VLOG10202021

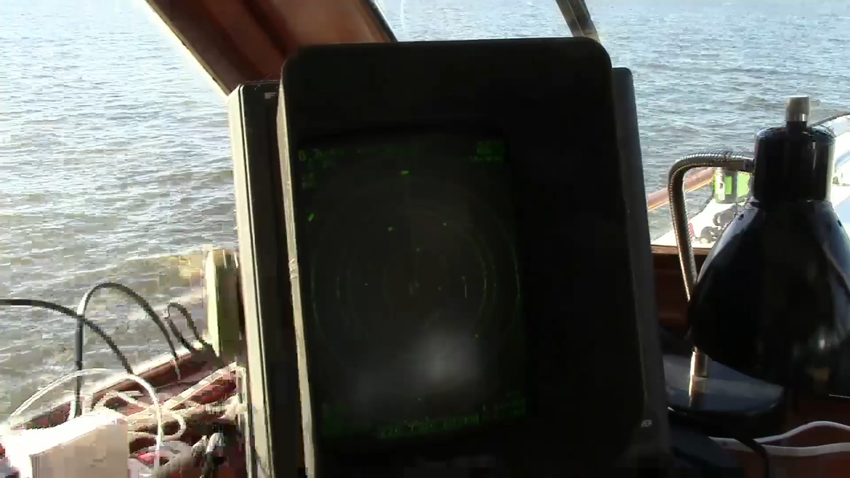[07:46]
and then when you come over here on the radar
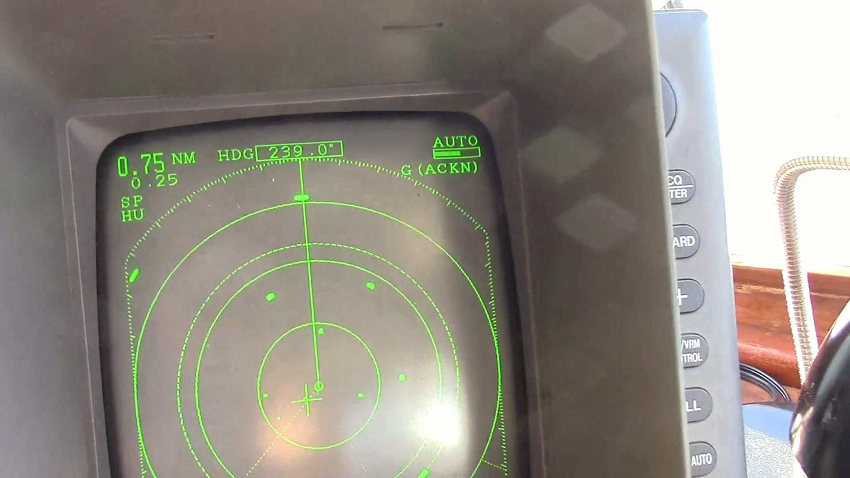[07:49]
we can actually see them there's one range marker and there's the other one that's coming up on us
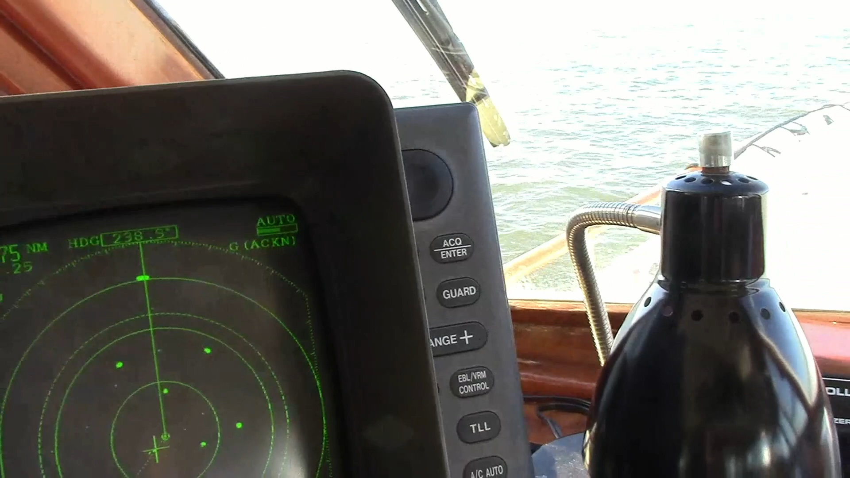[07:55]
so we can actually see those two range marks